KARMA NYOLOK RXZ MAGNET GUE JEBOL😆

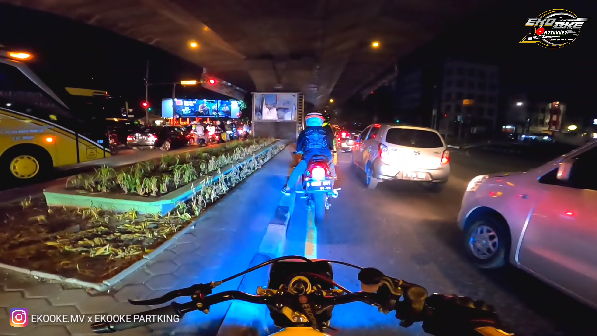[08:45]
Ini aman, ini gak mau di pinggir.
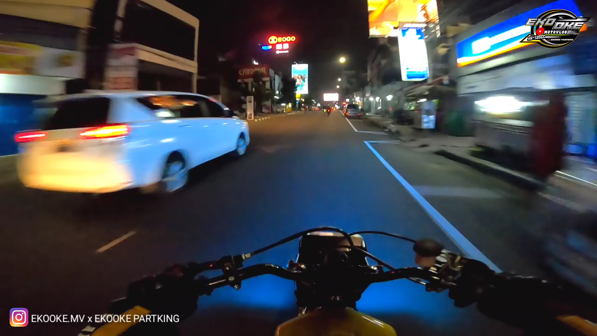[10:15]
Nah, biasanya di sini ada razia, bro. Ada razia, ada Saya Satpol. Kita keker aja di belakang, bro.
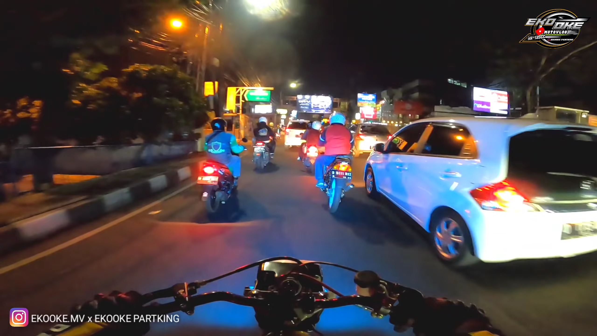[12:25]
Ada apa itu didorong? Habis bensin mungkin. Isinya ke Borma. Ketambah Eko mah karbunya ini apa? Ori toko. Kalau ori toko kan atasnya suka kering wae. Eko karbunya ori.
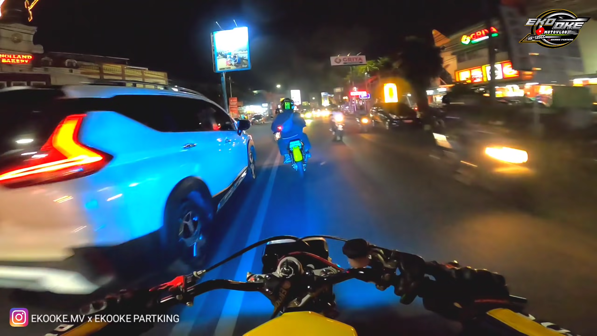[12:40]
Ori toko. Punya saya lupa lanjut sengai.